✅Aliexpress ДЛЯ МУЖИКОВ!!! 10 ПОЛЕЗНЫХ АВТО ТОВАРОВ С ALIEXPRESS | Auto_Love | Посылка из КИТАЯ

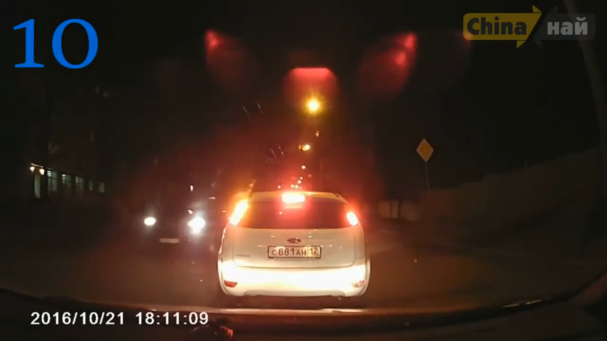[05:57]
Приходит в оригинальной упаковке. В комплекте сам регистратор, присоска и кабель питания от прикуривателя.
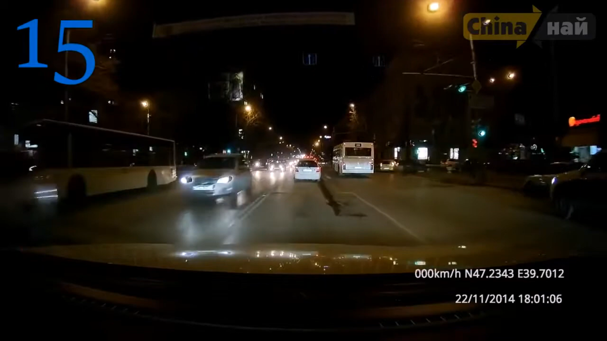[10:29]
И 30 кадров в секунду. А для Full HD доступны честные 60 кадров в секунду. В комплекте сам регистратор, присоска с GPS модулем, длинный провод питания и поляризационный светофильтр.